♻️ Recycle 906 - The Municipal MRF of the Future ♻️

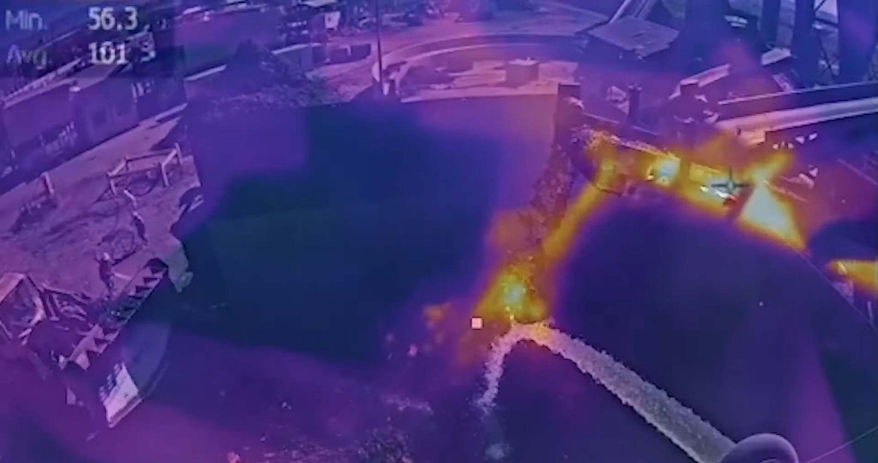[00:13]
It uses thermal imaging and can pick up an area if a fire started and nobody's here.